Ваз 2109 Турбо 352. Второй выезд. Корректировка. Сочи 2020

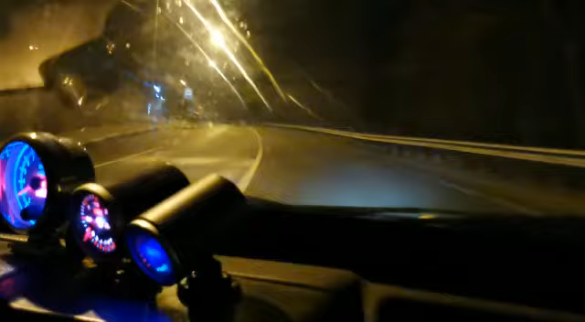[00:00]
Ждем четвертую. Вот сейчас уже четвертую. Она буксует, бля, хорош, блядь. Он мокрый, блядь.